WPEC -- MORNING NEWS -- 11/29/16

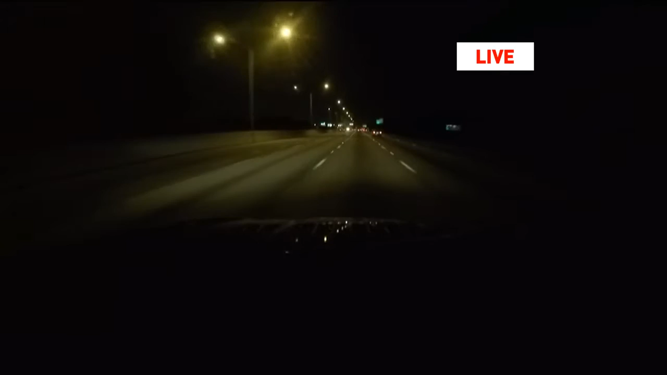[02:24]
Smooth drive out here so far. I'm out here on I-95 heading south through West Palm Beach. And I'm not seeing any issues. So we are in great shape for your Tuesday morning drive.